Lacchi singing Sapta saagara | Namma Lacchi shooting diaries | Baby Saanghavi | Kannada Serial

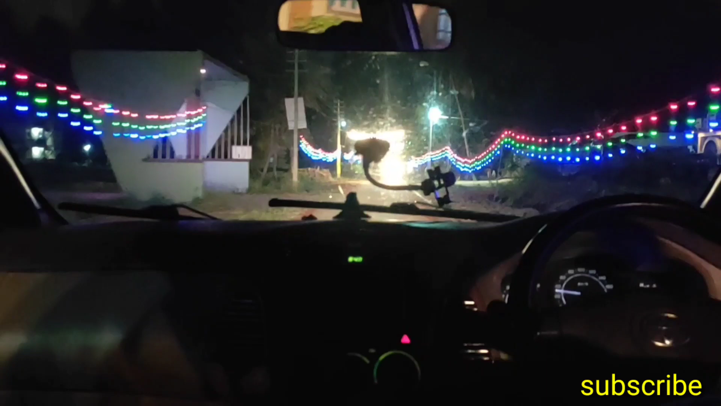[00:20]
ದೊಡ್ಡ ಬಾವಿ ಇದು ಸಿಮೆಂಟ್ ಗಾಡಿಗೆ ಹೋಗ್ತಿದ್ದ ಬಲ್ಕರ್ಗೆ ಒಂದ್ ಸಿಂಗಲ್ ಲೈಟ್ ಇಲ್ಲಿ ಲೈಟ್ ಸೈಡ್ ಬಿಟ್ ಮಾಡ್ತಾರೆ
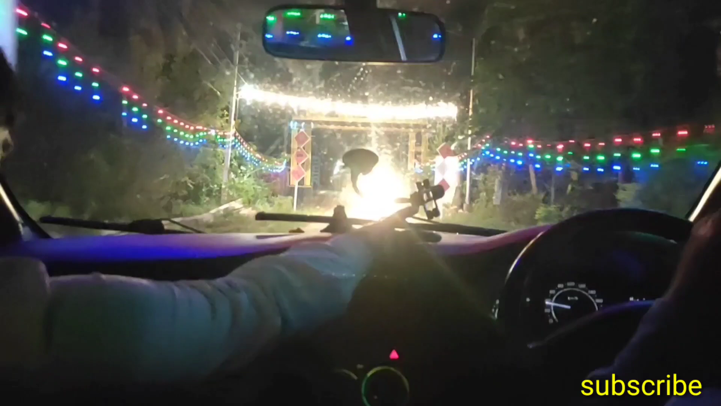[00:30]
ಆರ್ ಲೈಟ್ ಕೆಳಗೆ ಅಂದ್ರೆ ಮಂಗಳೂರು ಹೊಡಿತಿದ್ದಲ್ಲ ಕನ್ಸ್ಟ್ರಕ್ಷನ್ ಒಂದ್ ಸಿಂಗಲ್ ಲೈಟ್ ಇಲ್ಲ ಬರಲ್ಲ ಕರೆಕ್ಟ್ ಡ್ರೈವರ್ ಮುಖಕ್ಕೆ